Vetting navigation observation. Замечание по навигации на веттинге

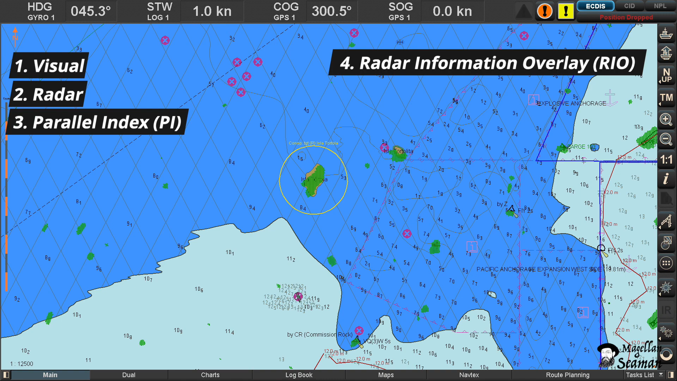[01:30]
То есть, сличение карты и радиолокационного следа береговой линии или приметного объекта, как метод контроля местоположения судна.